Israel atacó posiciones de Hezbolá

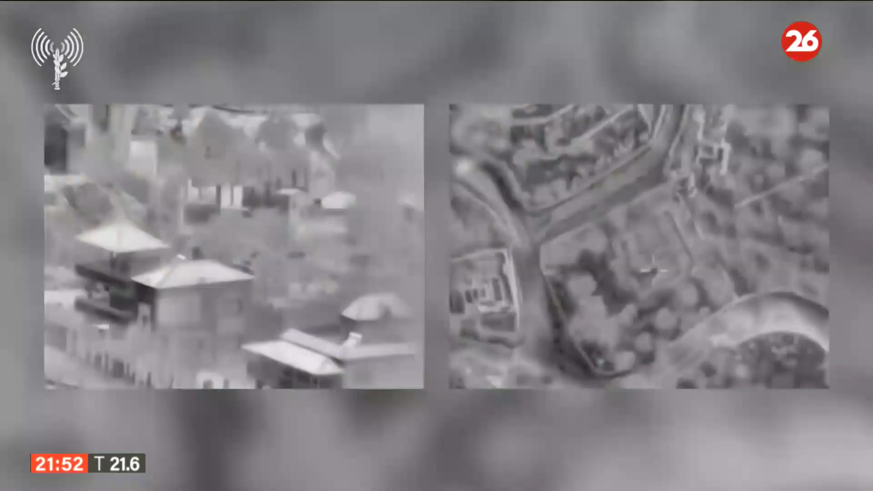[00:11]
En este caso, lo que estamos compartiendo en imágenes tiene que ver con el ejército israelí y el ataque en las últimas horas por aire y con artillería.
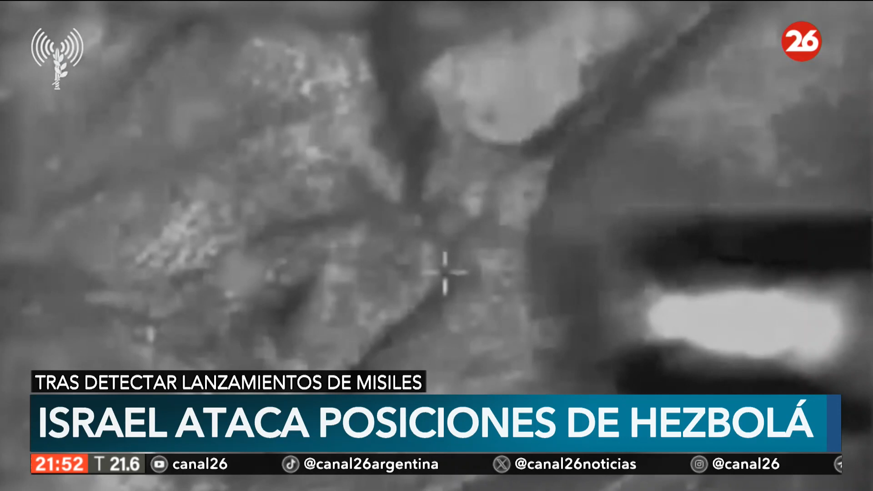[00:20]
Posiciones del grupo chií Hezbollah en el Líbano tras detectar el lanzamiento de dos misiles tierra, aire y otros proyectiles.